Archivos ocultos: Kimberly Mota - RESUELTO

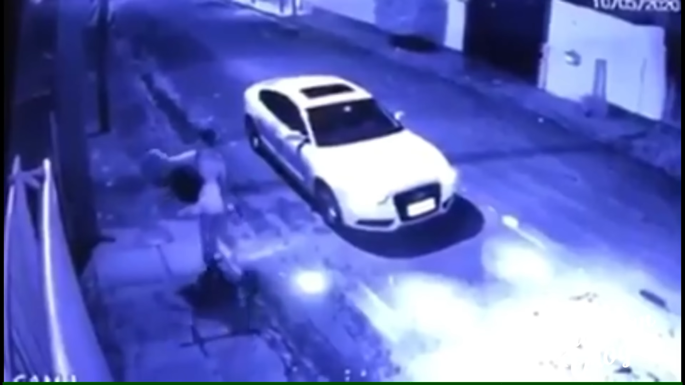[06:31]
Esto fue la noche en la cual ella desaparece. Así que desde ese momento, desde ya, estaba claro lo que pudo haber pasado. Ella se encontraba en el departamento del novio. Ahí se pudo ver también el arma homicida.